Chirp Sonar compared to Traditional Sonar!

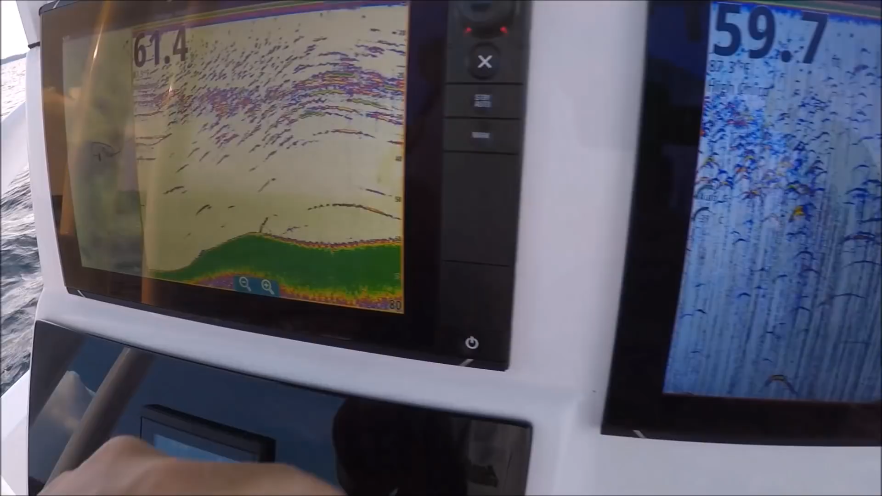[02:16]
this
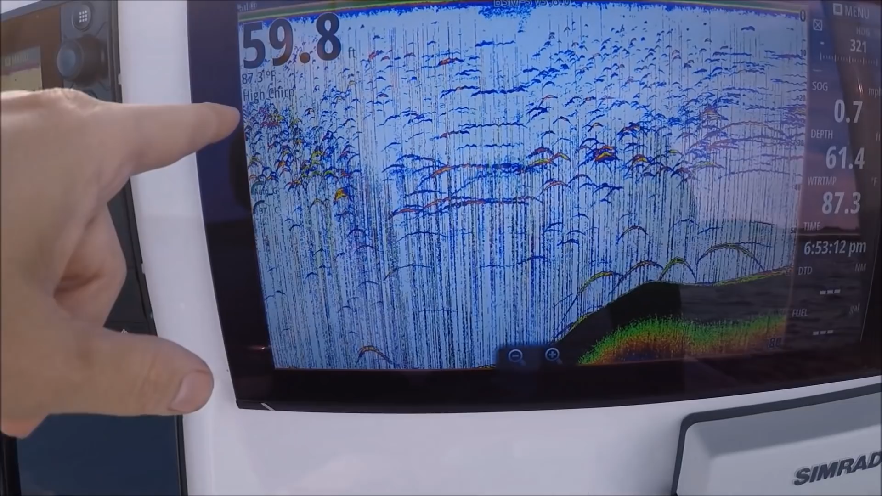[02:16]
On screen: water 87.3°F
is a 275 high low trip transducer
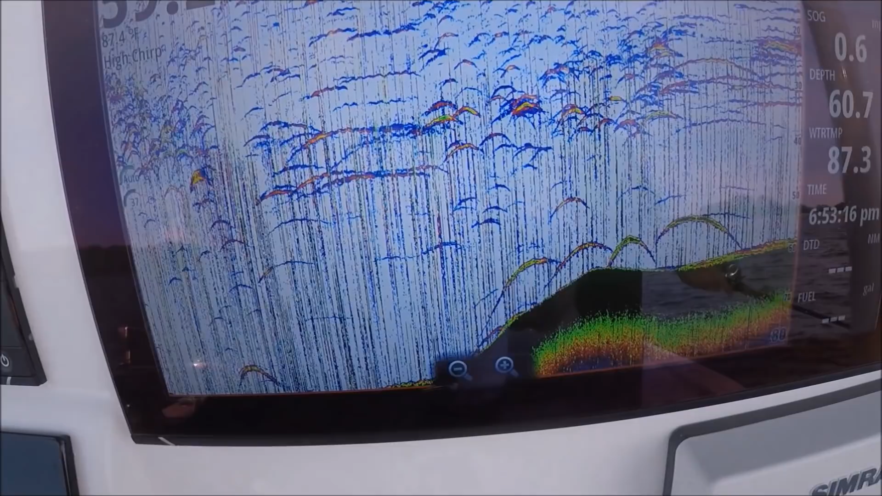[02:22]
it's worth it to get a trip transducer you don't have to get a two thousand dollar transducer they make some really good ones for about 275.
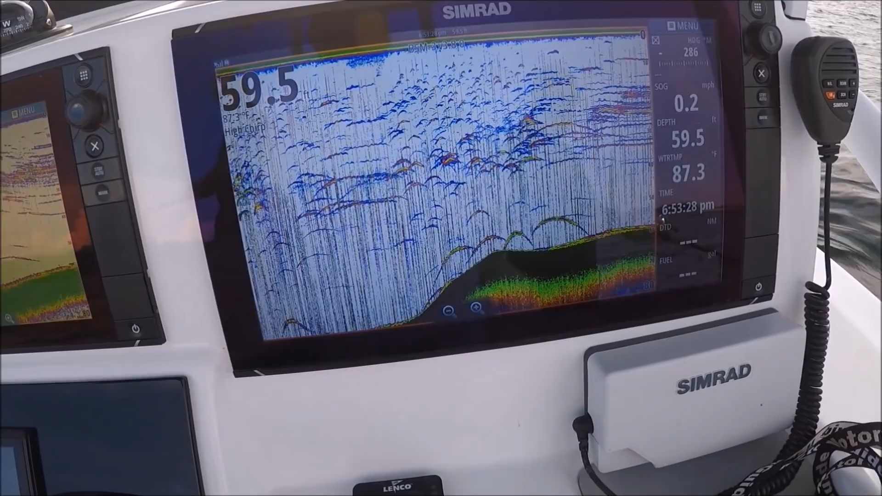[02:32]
On screen: depth 59.5 ft, water 87.3°F
all right same transducers now i'm going to put them both from 200 kilohertz and see what we got
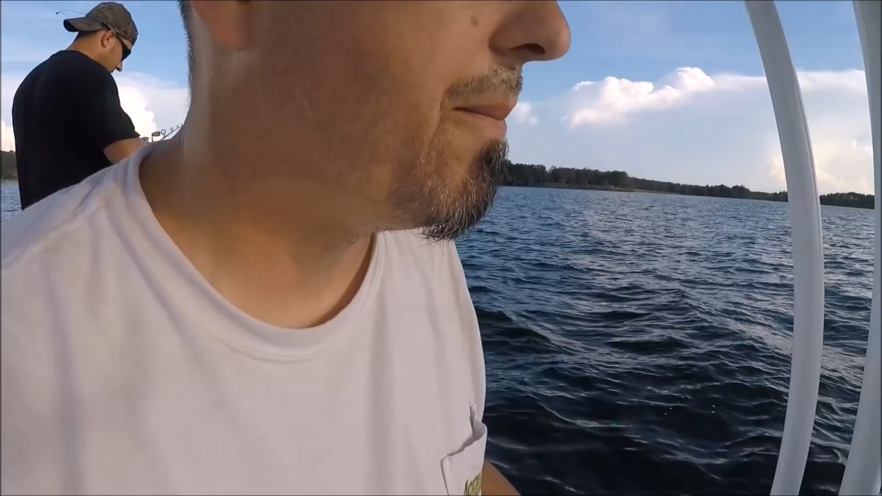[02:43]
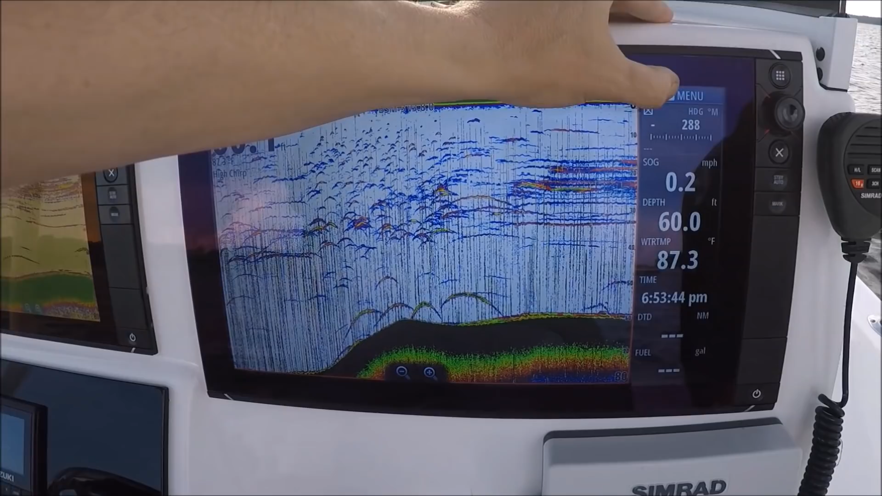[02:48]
On screen: depth 60.0 ft, water 87.3°F, speed 0.2 mph
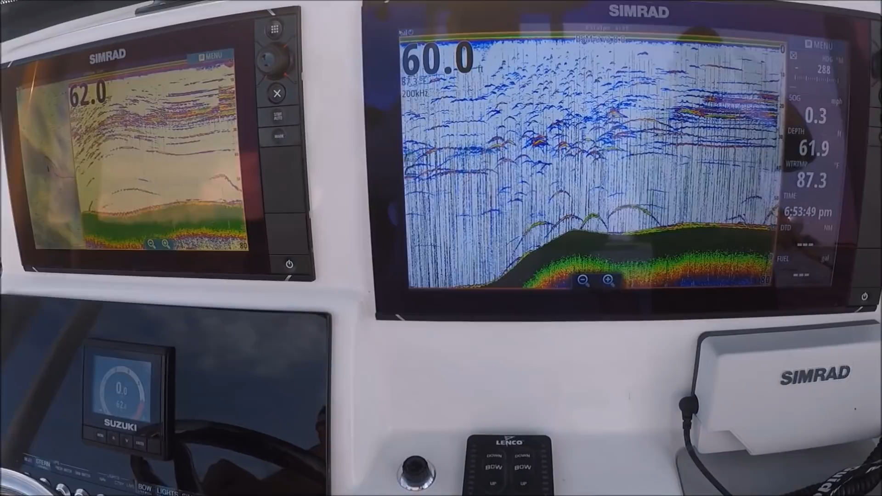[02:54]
so i'm coming up and take a look
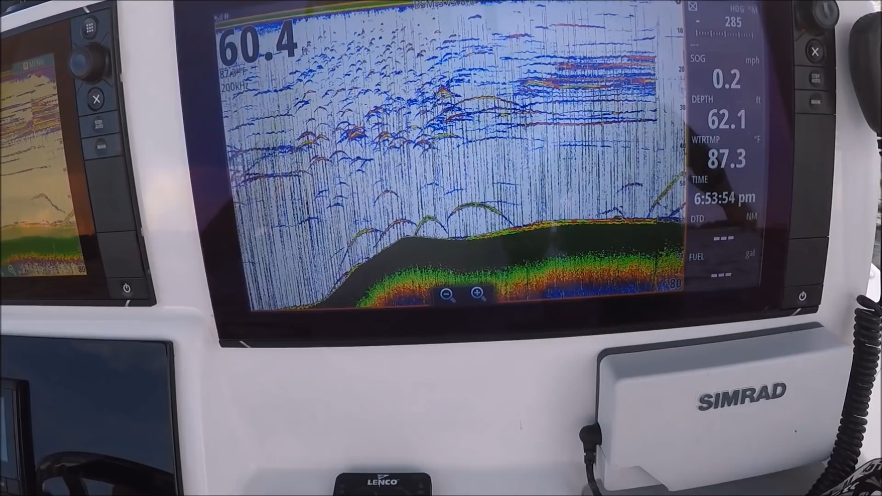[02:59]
On screen: water 87.3°F
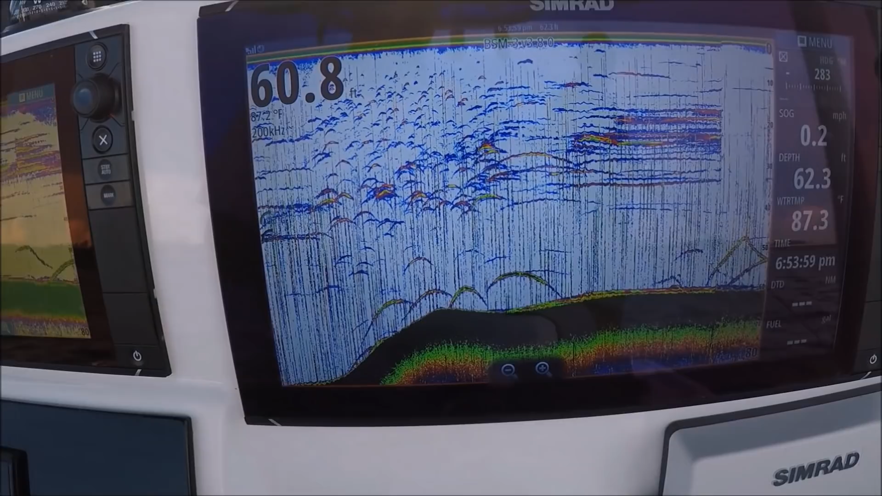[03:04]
On screen: speed 0.2 mph
remember to ignore these dashes i don't want to put any interference filters on so that's why those stashes are there we're using two transducers that's why
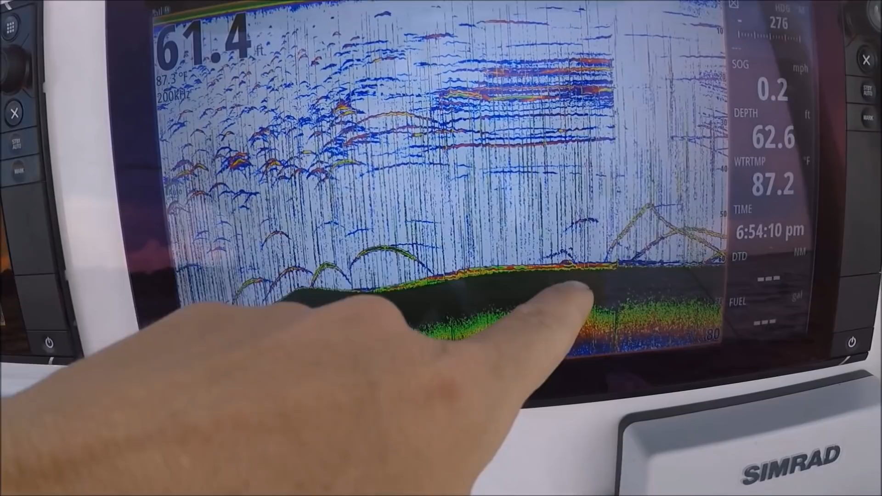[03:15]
On screen: speed 0.2 mph
we're sitting dead still out here we have the anchor lock on on the motor guide we had three marks there
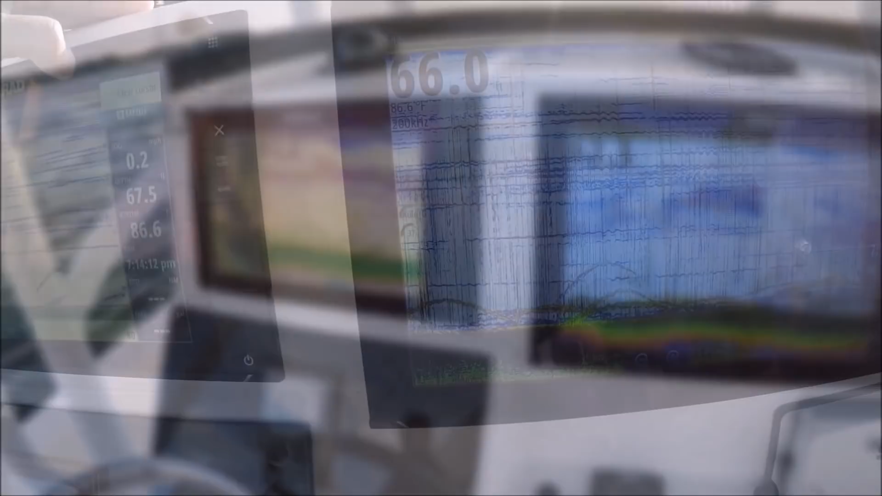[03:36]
this one definitely performs better when it's set to single frequency what it's really designed for
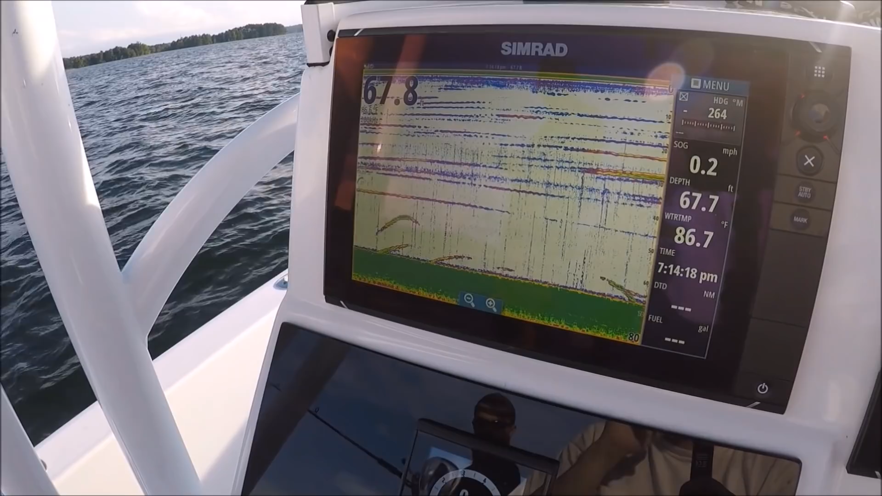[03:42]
On screen: water 86.7°F
and now we're going to see what that 200 looks like compared to chirp just
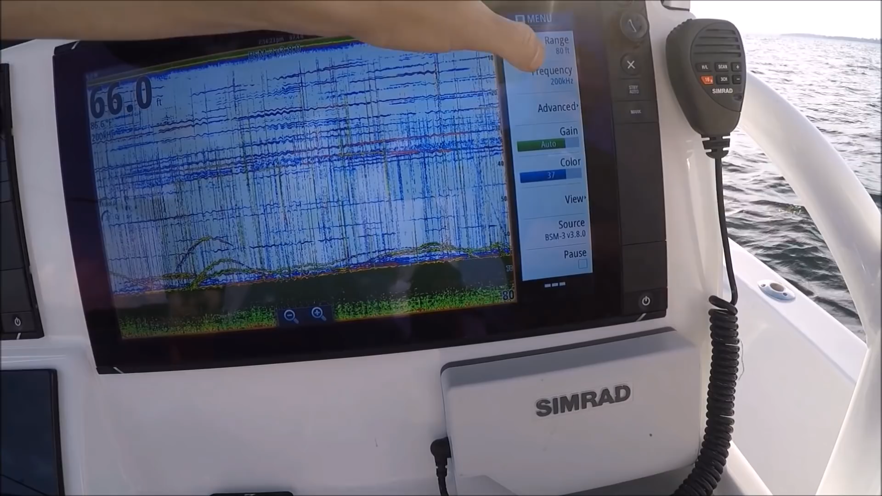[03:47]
On screen: depth 66.0 ft
compare them all so high chirp what
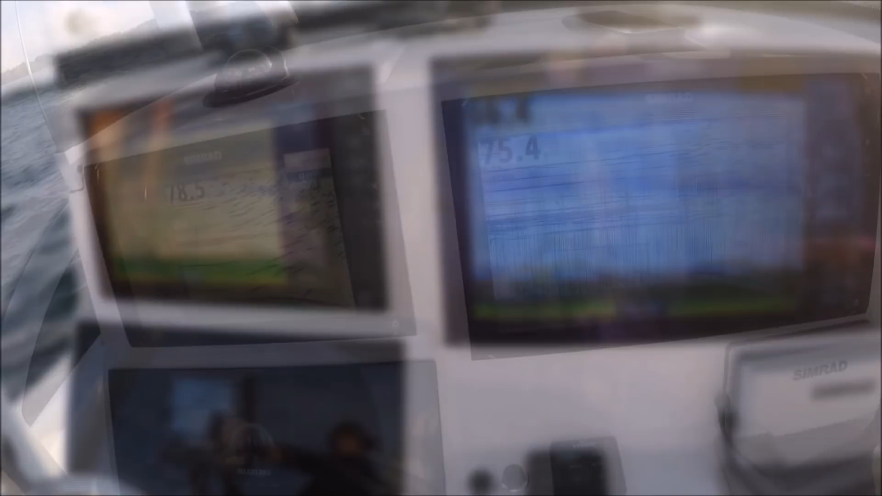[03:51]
we got here is we set our chirp transducer to high chirp
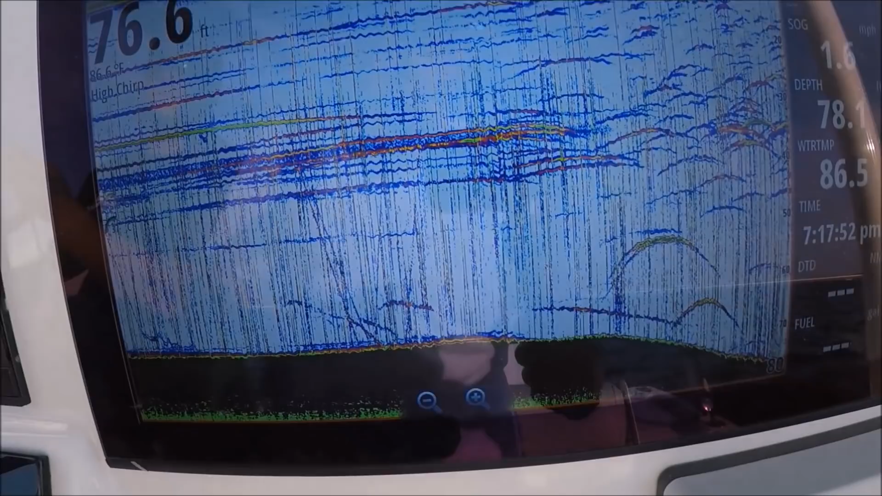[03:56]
we got all kinds of good life here and
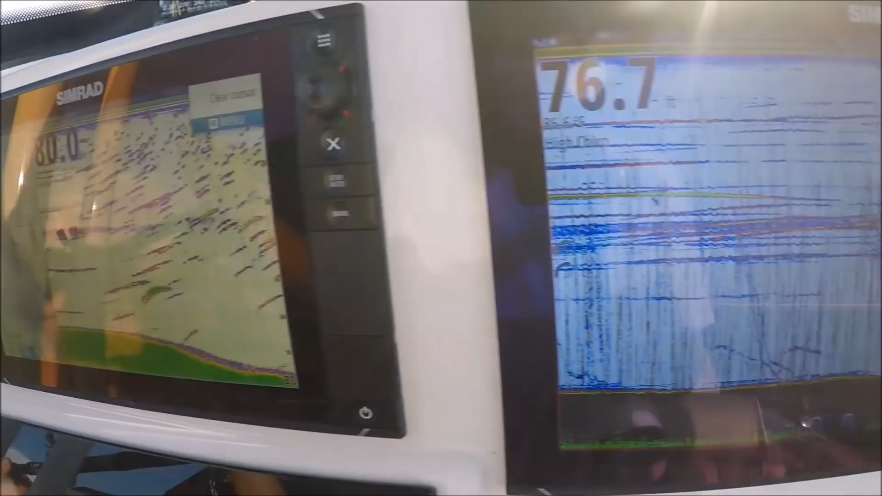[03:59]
our p66 instead of 200
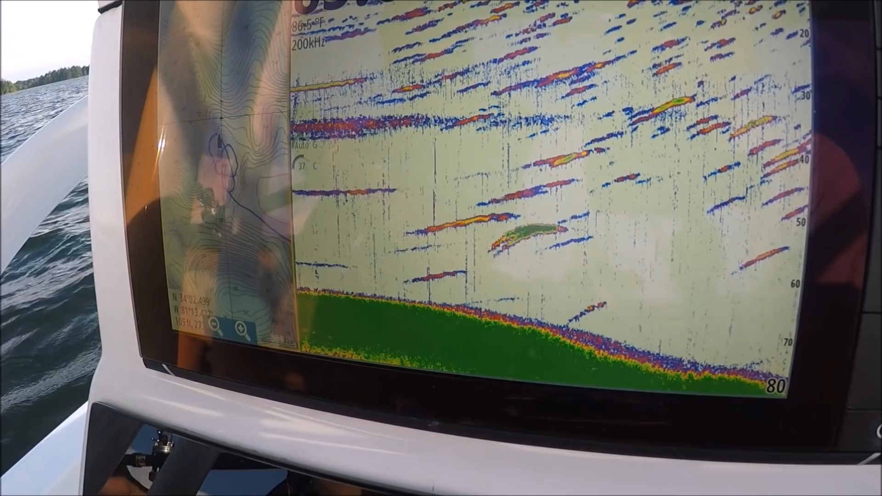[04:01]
kilohertz it's got some returns there
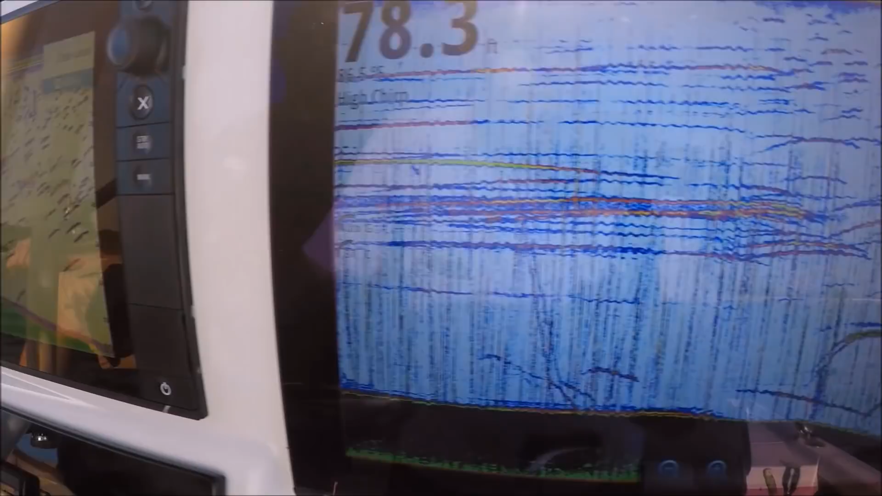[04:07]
On screen: depth 78.3 ft
uh two different worlds though you know we got awesome separation we can kind of count them up if we want to